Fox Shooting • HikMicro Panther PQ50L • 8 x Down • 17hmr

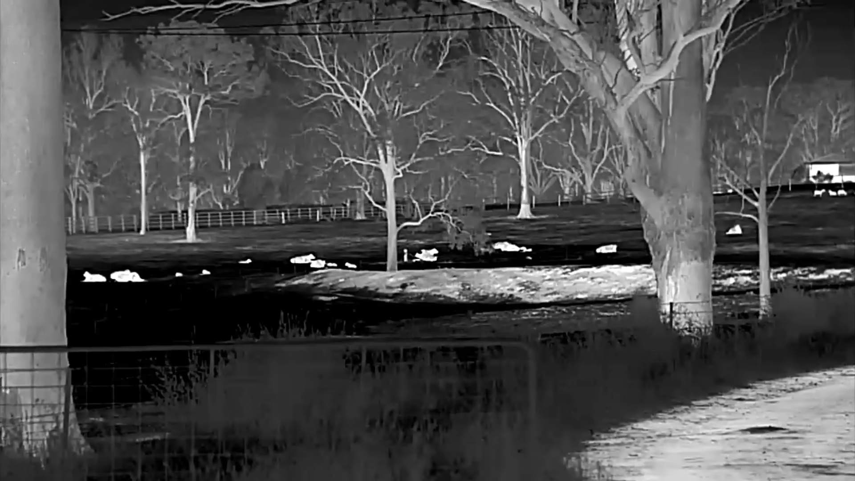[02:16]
Geez, those pluppers give away the foxes, don't they?
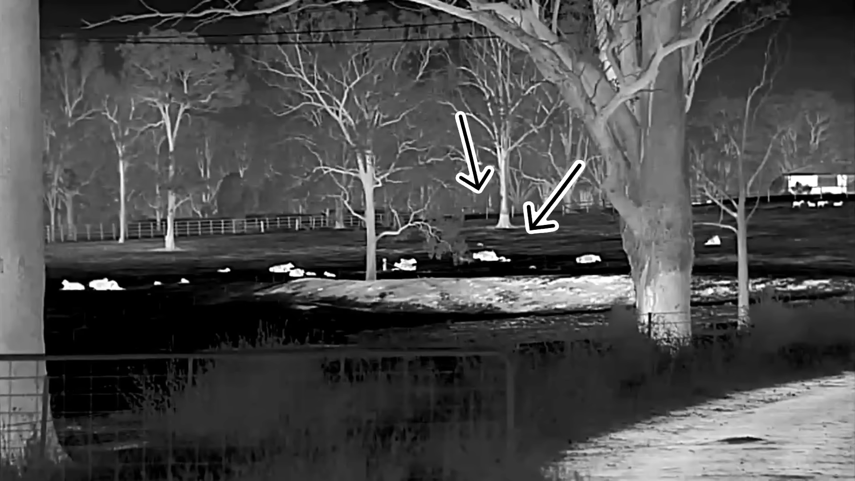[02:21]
So I've got that pup up near the back of the house. Just can't seem to get a safe shooting angle.
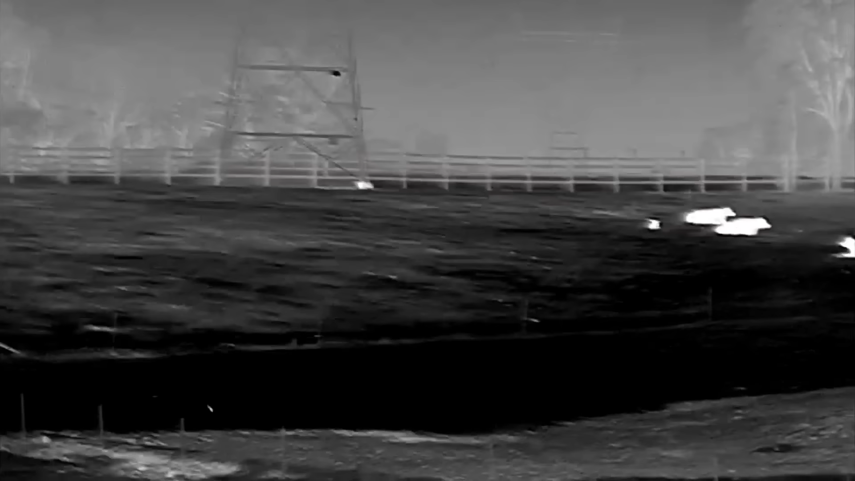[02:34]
Got another one just over there. We've walked up about 200 metres. Just trying to get a safe backdrop away from those cattle.
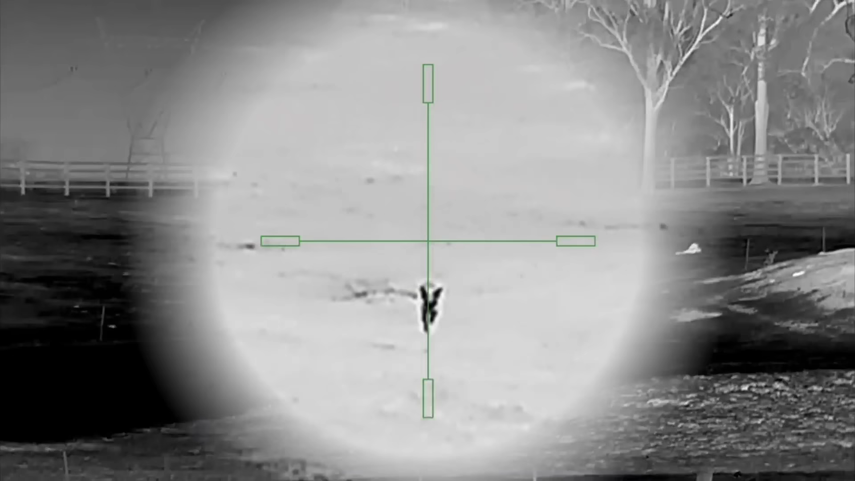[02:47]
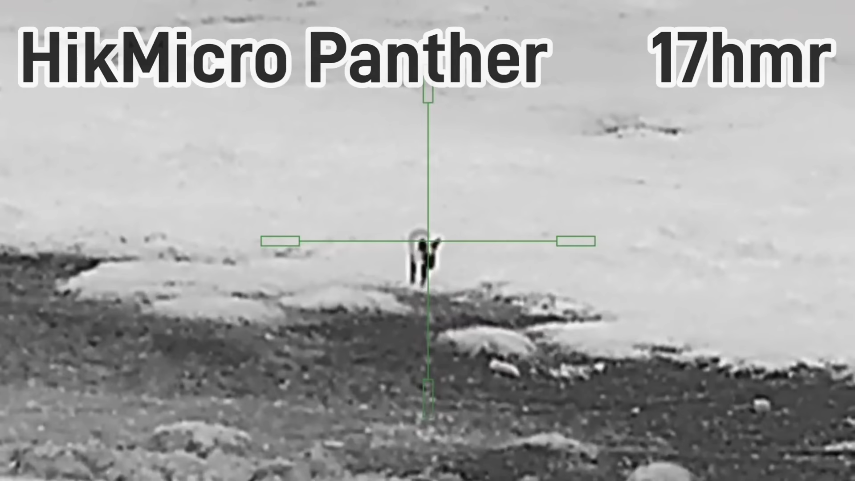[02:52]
Wait till it comes right over.
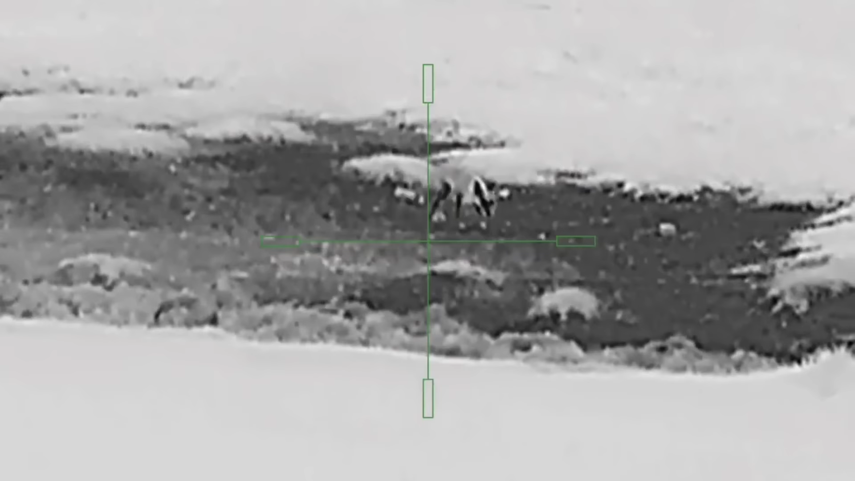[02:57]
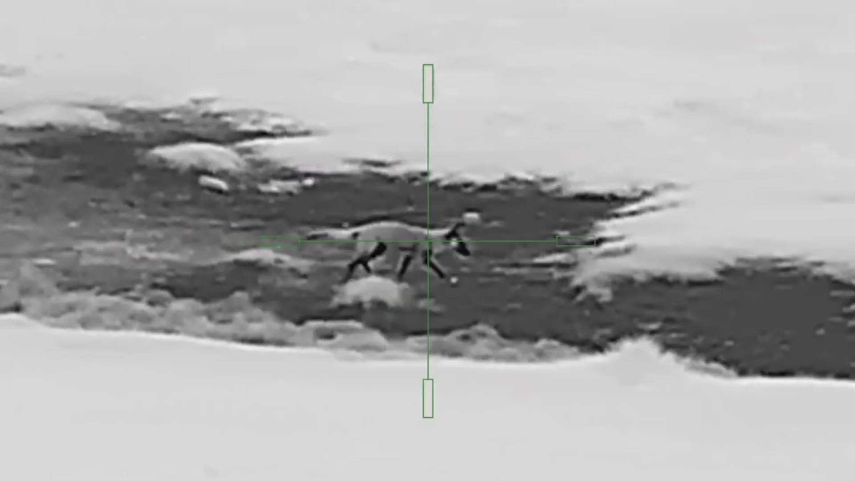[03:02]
Wait till it comes right over.
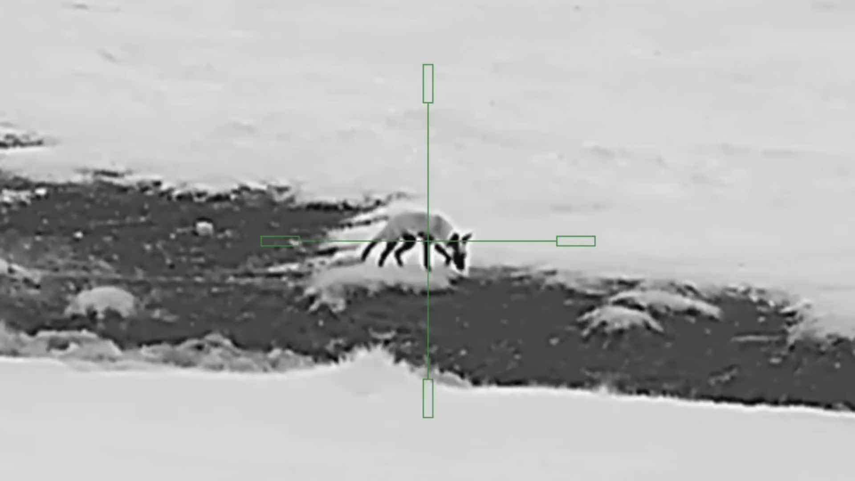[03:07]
Whenever you're ready, I'll stop it.
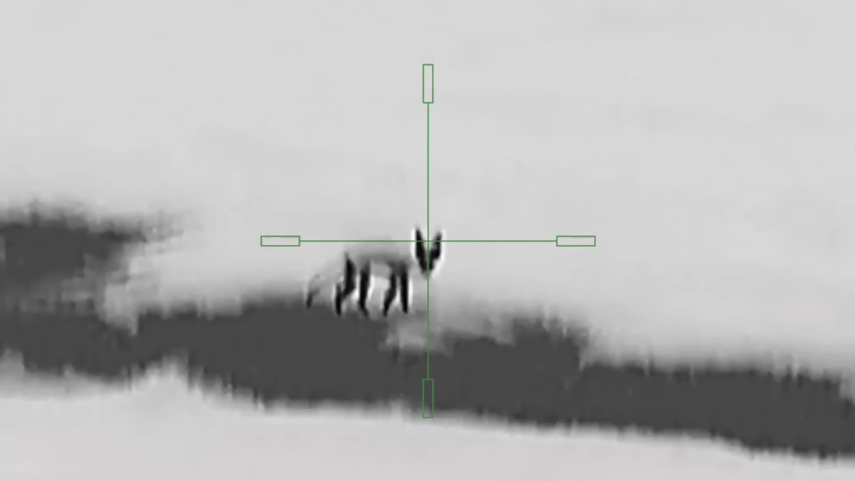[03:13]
Wait till it comes right over. Good shot. Does that hit hard?
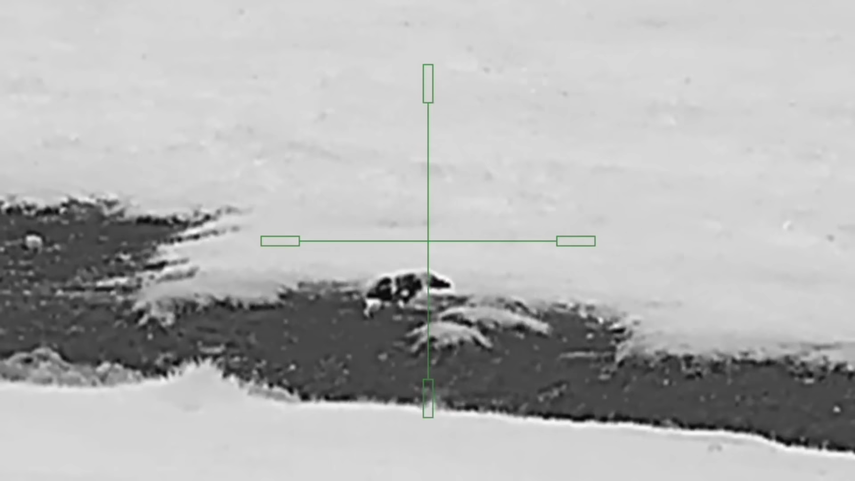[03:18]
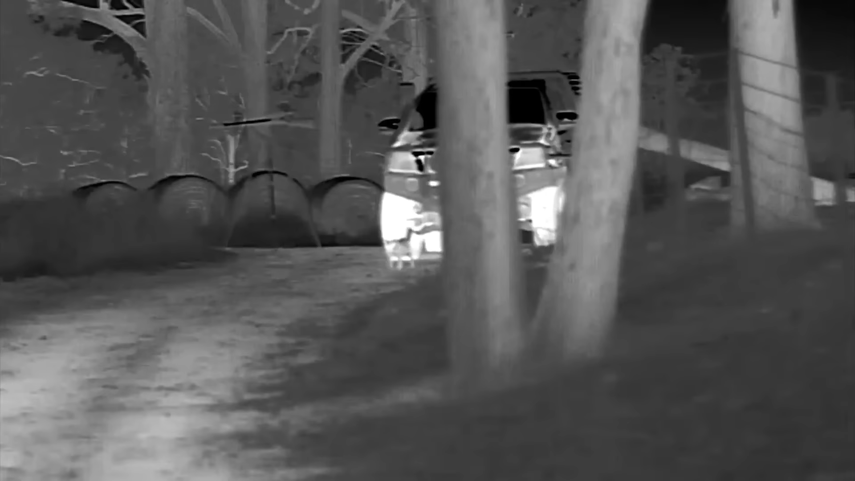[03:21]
I swear these cats are just tormenting me. The farm's got several of them.
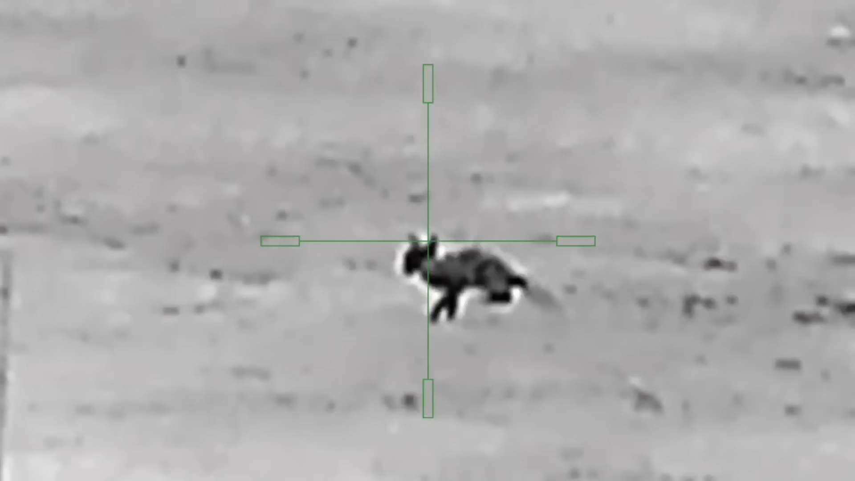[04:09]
That's a better one. Second one was good.
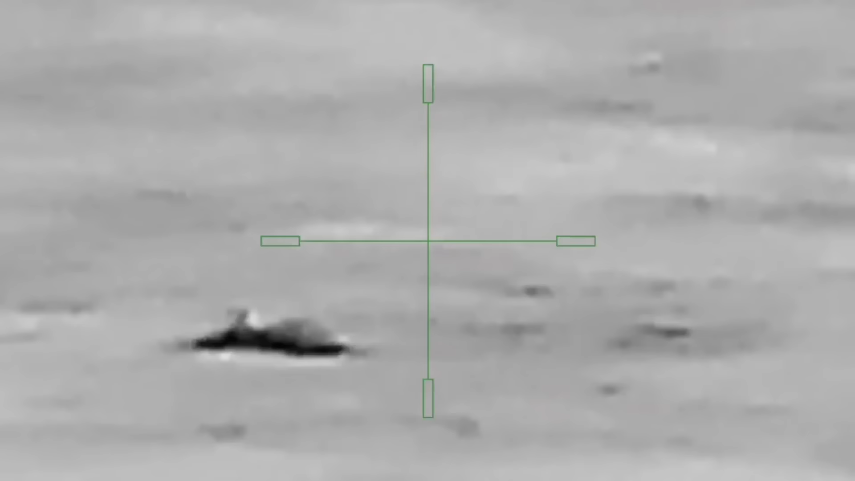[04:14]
The first one was high.
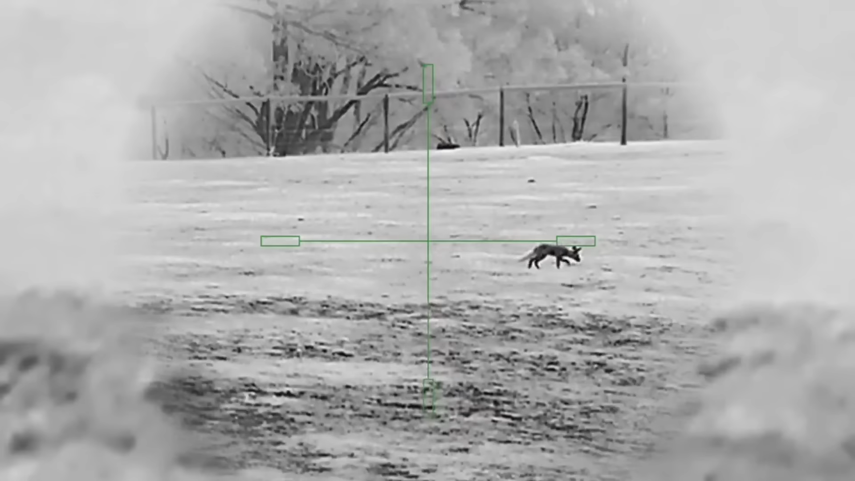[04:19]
These three quarter-grown pups have been playing around the house for about half an hour now, chasing insects, having a great time.
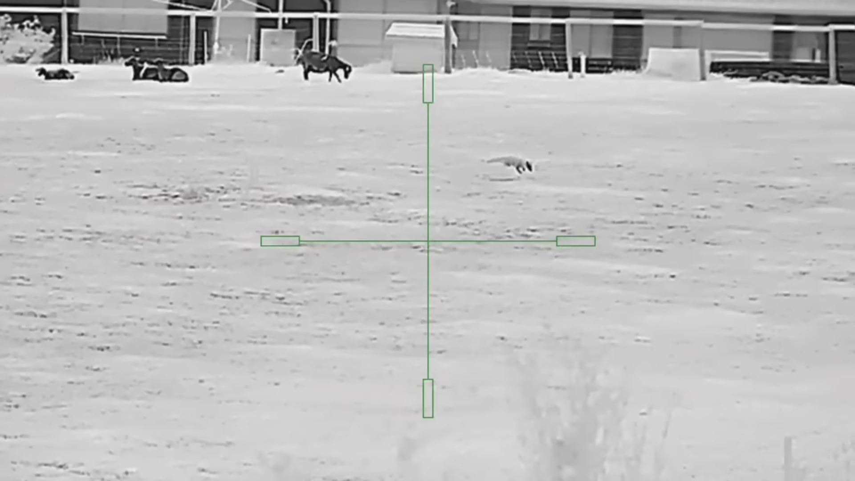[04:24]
It's so hard to get their attention. Just be patient. I'm sure sooner or later they'll work their way down and give us a safe shot.
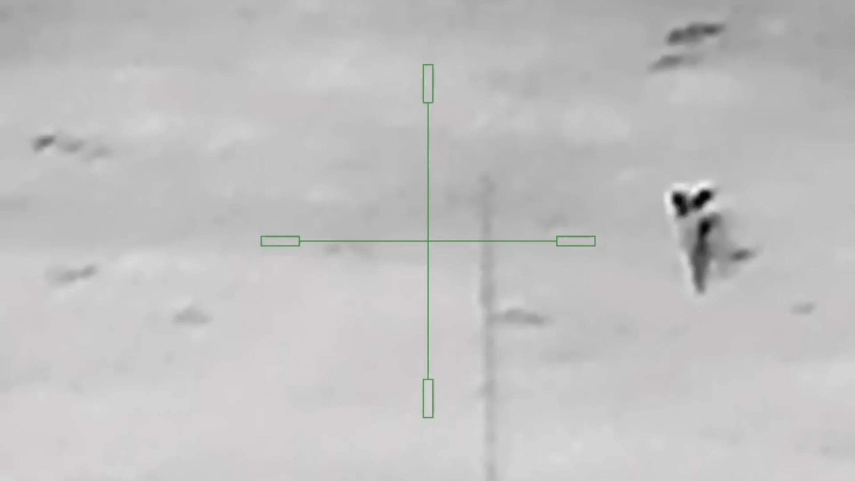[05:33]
Looks like you got him through the left ear.